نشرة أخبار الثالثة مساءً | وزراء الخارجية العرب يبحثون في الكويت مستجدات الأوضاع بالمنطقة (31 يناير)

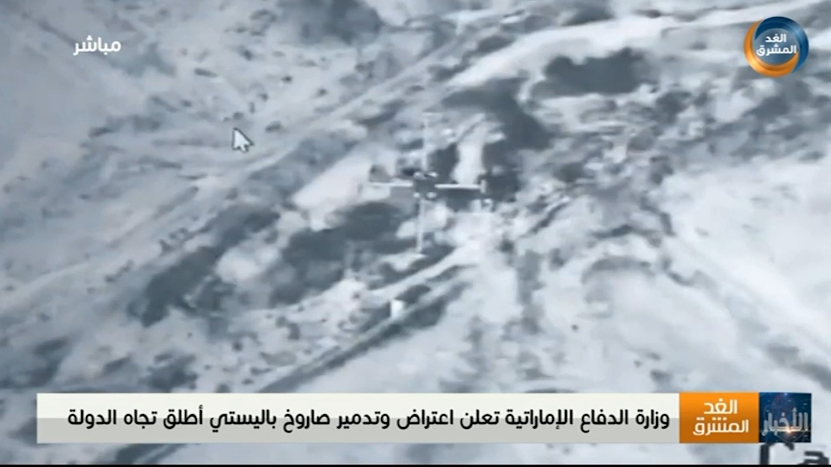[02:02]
تدمير موقع ومنصة الإطلاق في محافظة الجوف بعد النجاح في تحديد المواقع المعادية كما أكدت الوزارة أنها على أهبة الاستعداد والجاهزية للتعامل
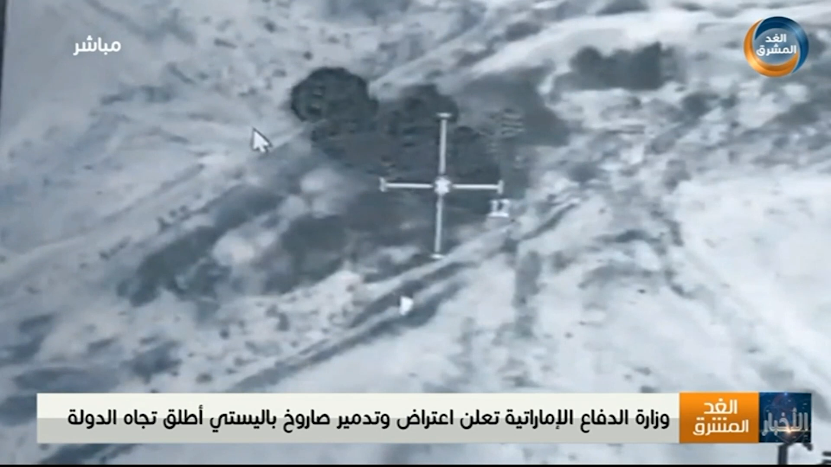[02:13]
مع أي تهديدات هذا العمل الإرهابي الجديد لا قائدنات عربية ودولية واسعة وسط مطالبات المجتمع الدولي باتخاذ موقف حاسم تجاه الميليشيات الحوثية وداعميها